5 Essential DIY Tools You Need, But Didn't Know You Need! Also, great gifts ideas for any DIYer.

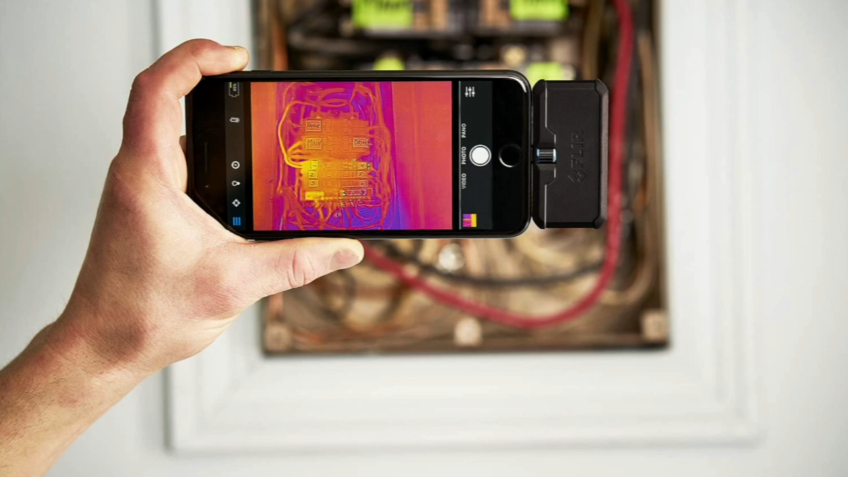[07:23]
The type I'm talking about today are the smartphone-based cameras, rather than the expensive dedicated units.
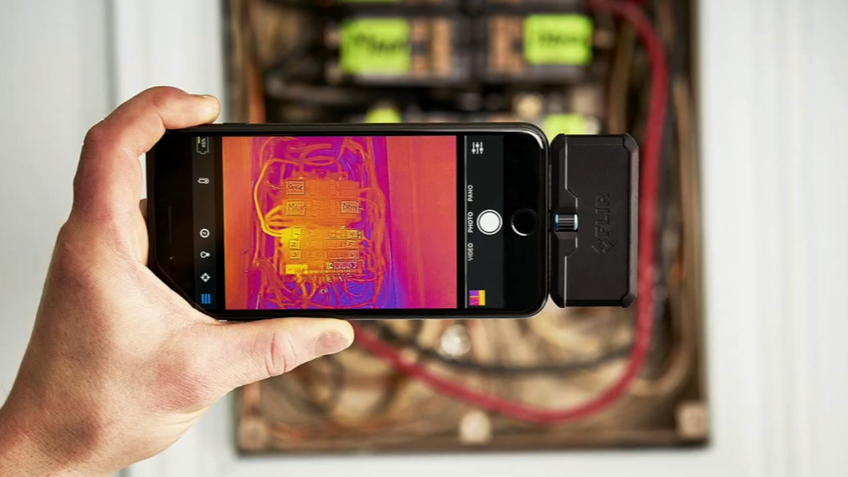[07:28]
Not to be confused with night vision, which amplifies available visible ambient
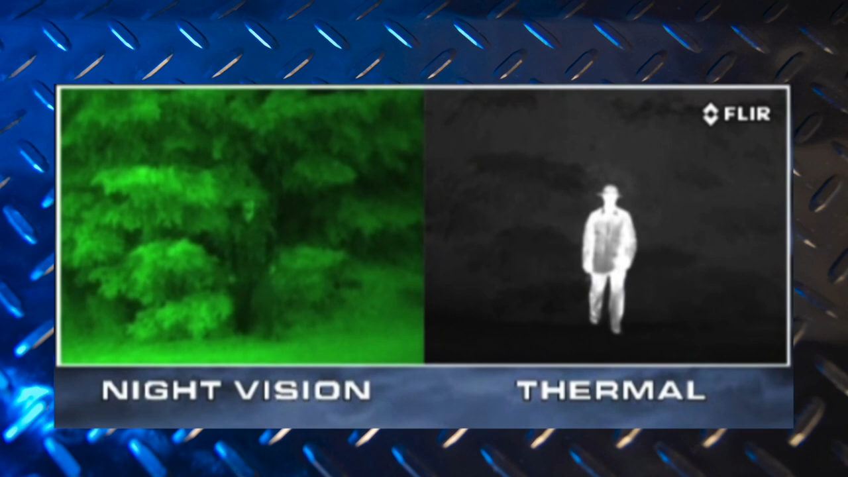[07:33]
light to make it possible to see in almost complete darkness.
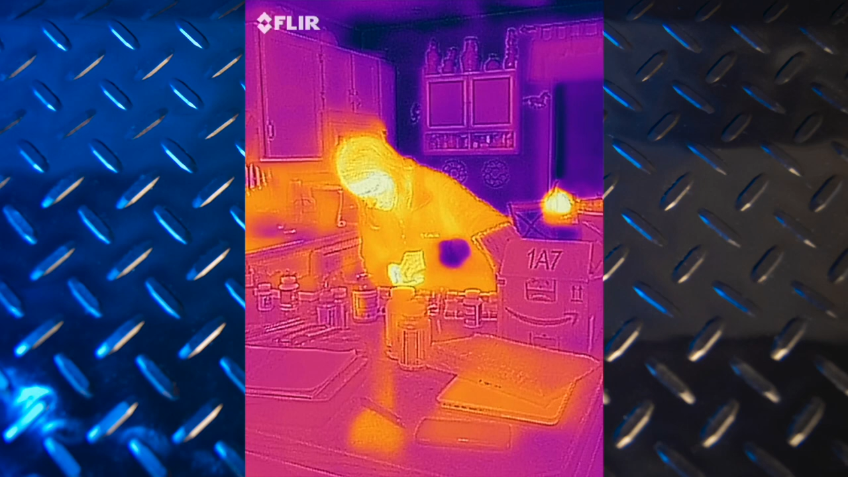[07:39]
Infrared cameras sense the heat being emitted by all people, objects, and materials.
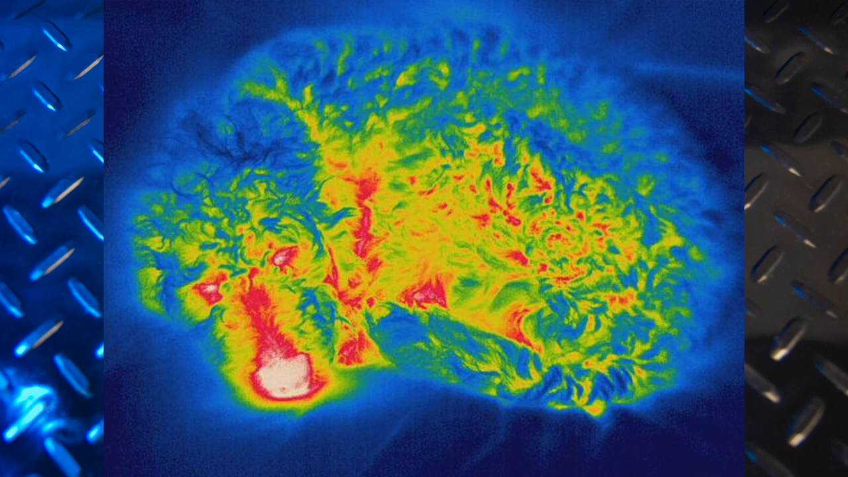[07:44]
They work in daylight and total darkness, and can see through smoke, haze, fog,
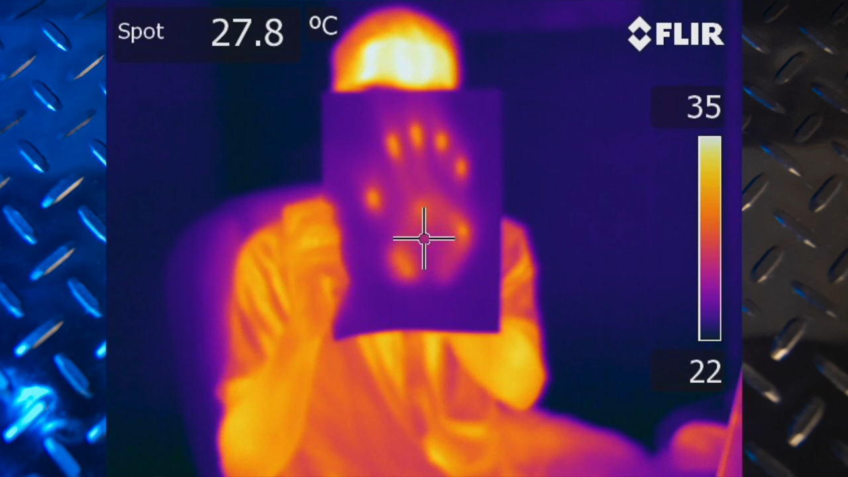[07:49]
On screen: spot 27.8°C
and even certain types of objects to measure and display differences in temperature.
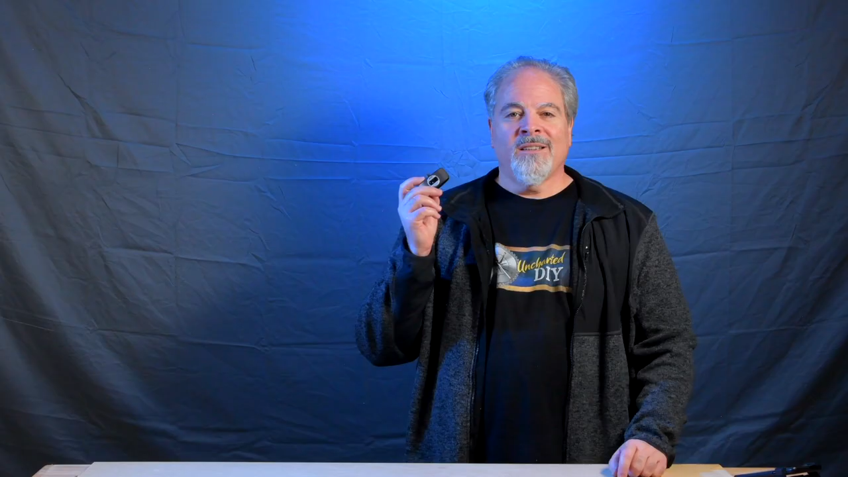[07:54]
You might be thinking, why would I need one of these cameras? Here's a sampling of things I've used mine for.
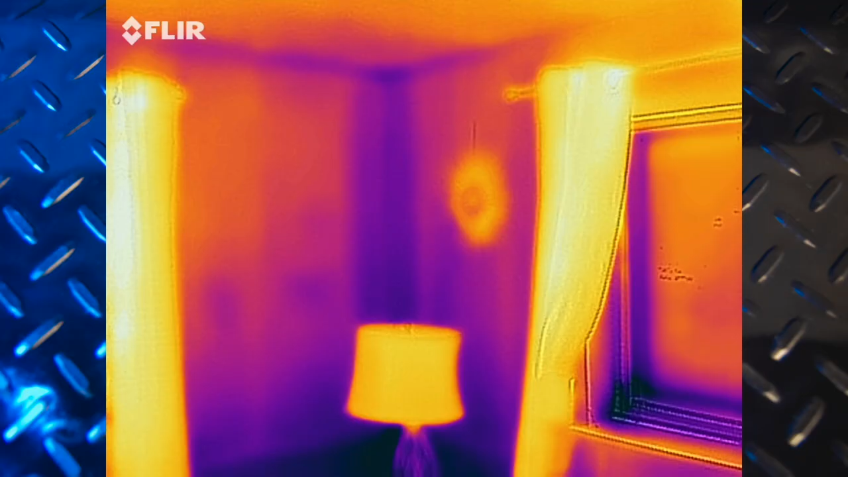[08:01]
Checking my walls for insulation gaps.
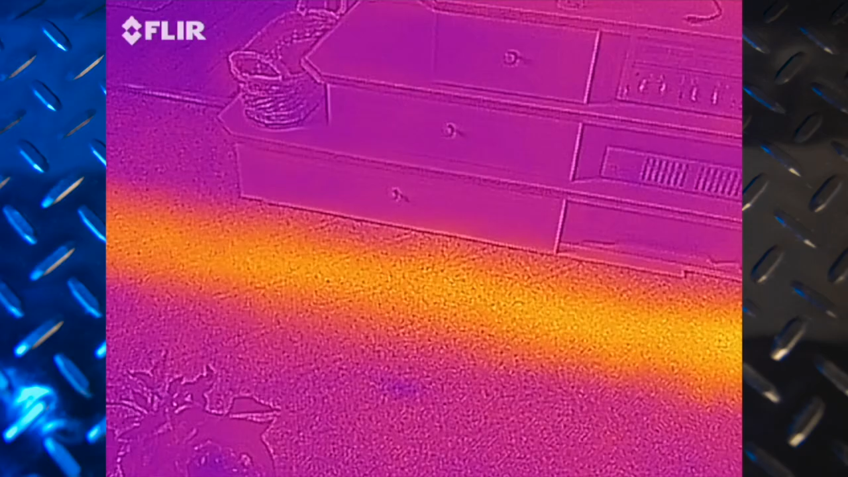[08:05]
Seeing where the heating ducts run in the house and finding any leaks or hot spots.
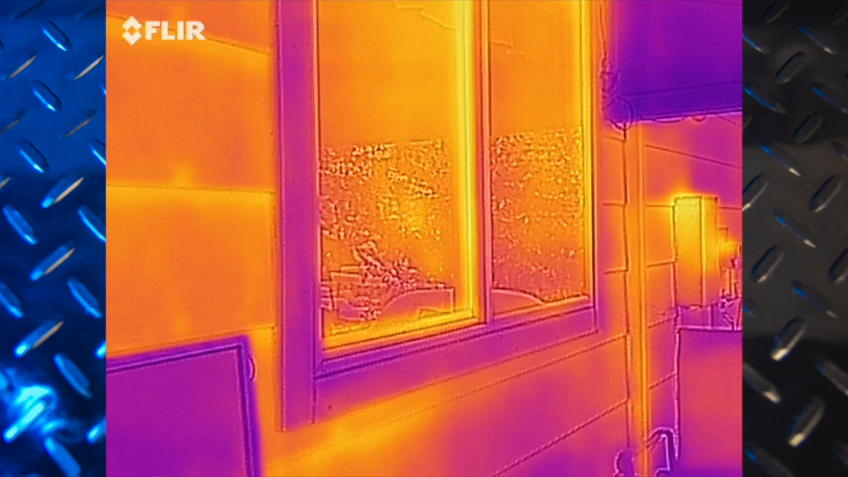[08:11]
Checking for windows leaking heated or cooled air. Identifying gasket issues in freezers and fridges.
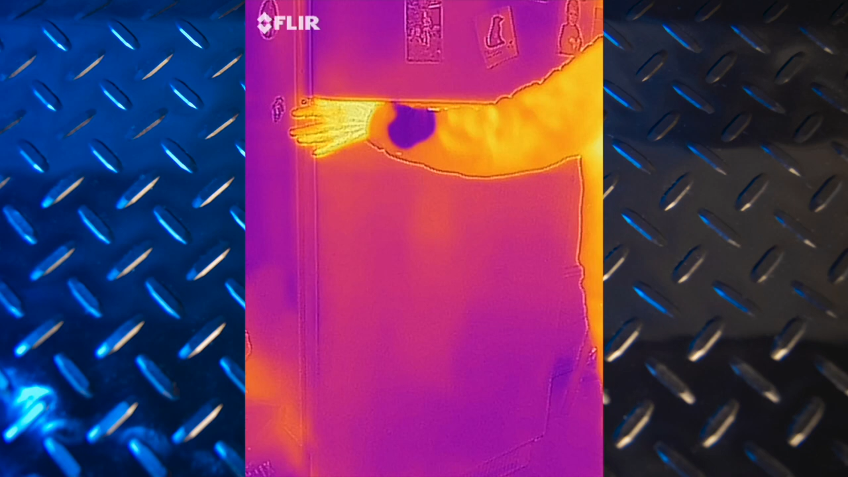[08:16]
Determining which cylinder was misfiring on a motorcycle.
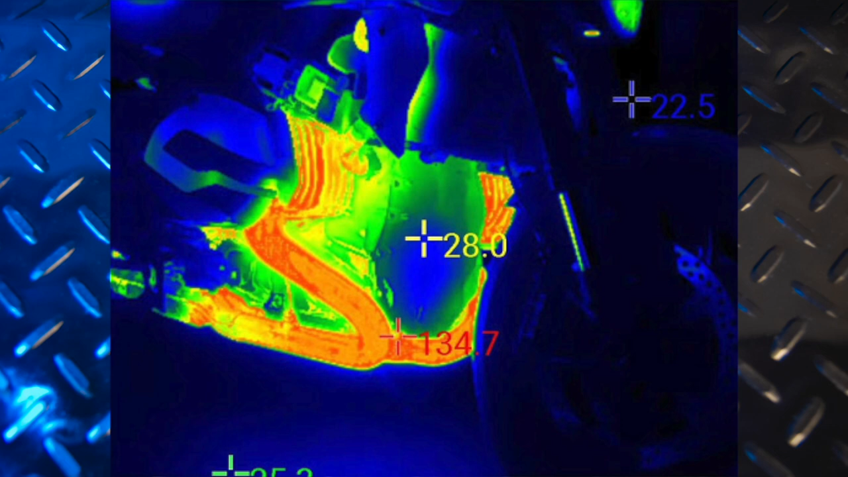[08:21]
The source of an antifreeze leak in a car radiator.
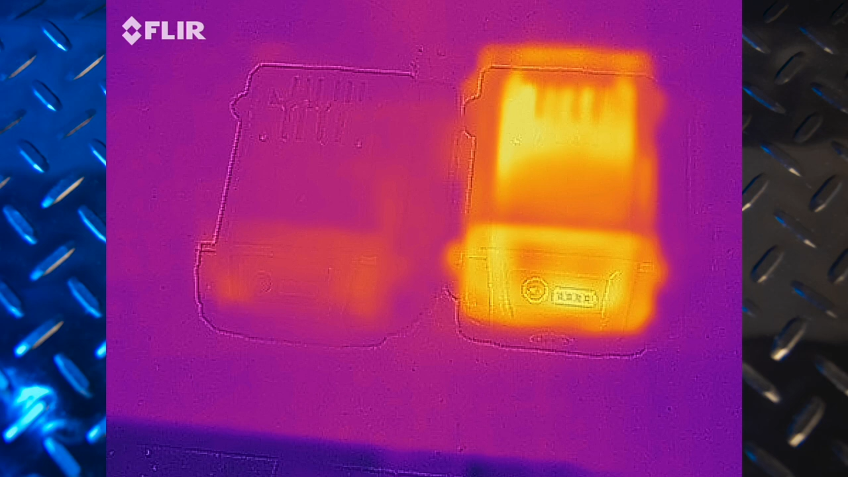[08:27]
Figuring out which battery is the one I was just using versus the fully charged one.
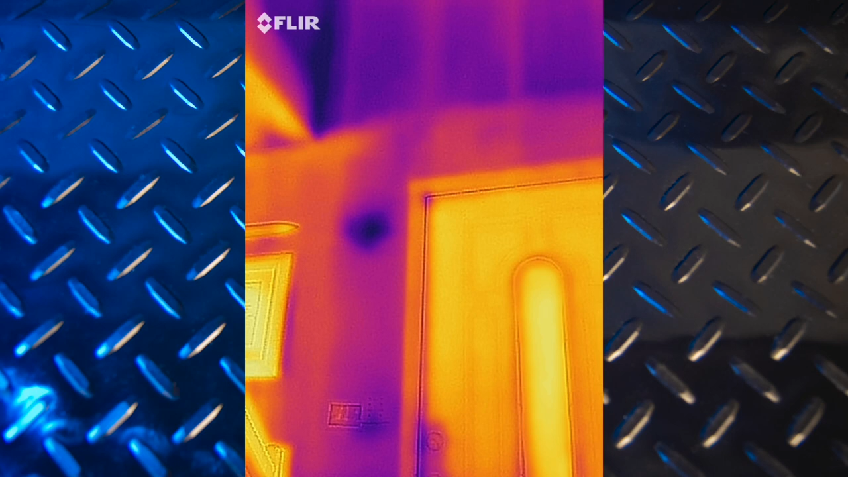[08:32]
Looking for cool spots and drywall indicating possible water damage leading to mold. Determining if a disc brake is dragging causing the wheel to heat up.
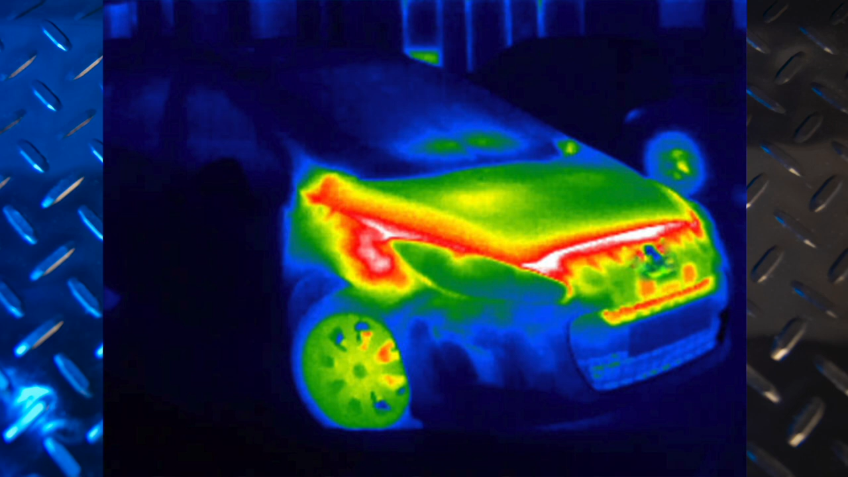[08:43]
And making sure your child's bath water is mixed evenly. Other things that are interesting if not that useful.
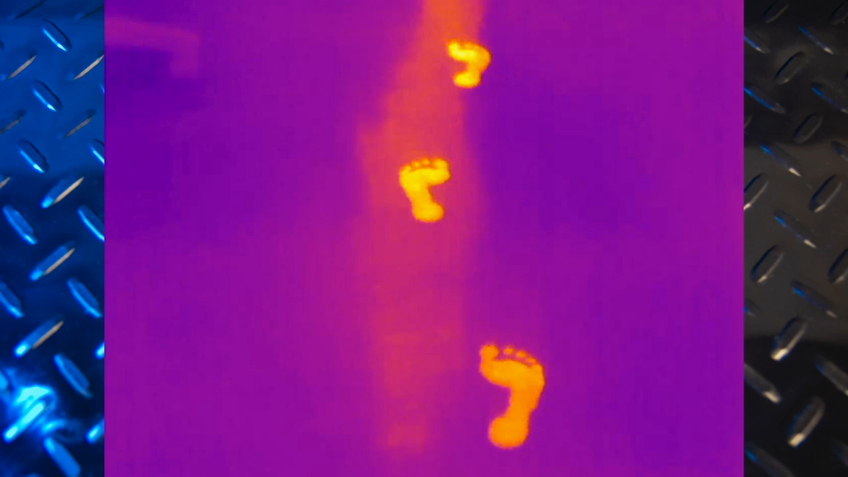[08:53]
Looking for ghosts like they do on all the ghost hunting shows. Watching a skunk eating a peanut on the patio.
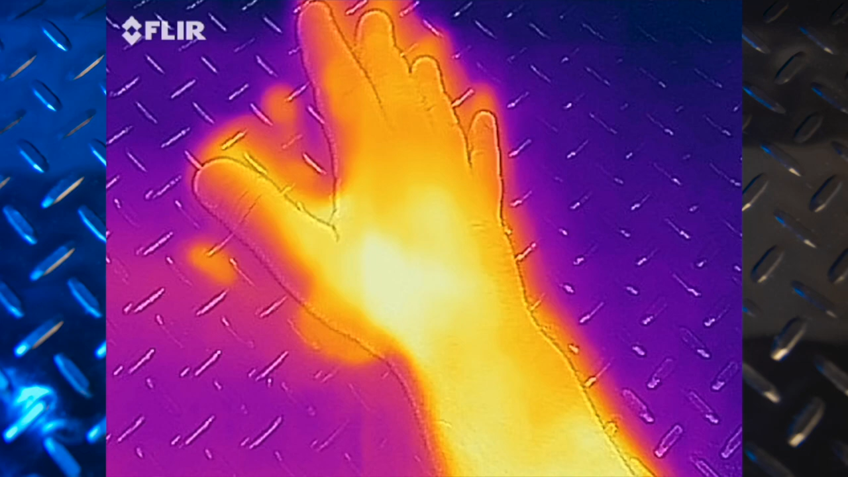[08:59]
Seeing heat from hand prints on surfaces and butt prints left on furniture.
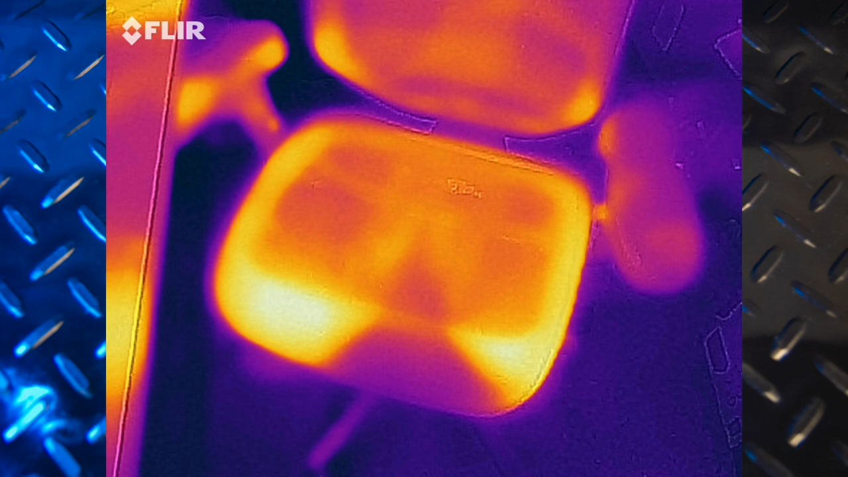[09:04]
Finding the coldest beer. Writing invisible messages with heat.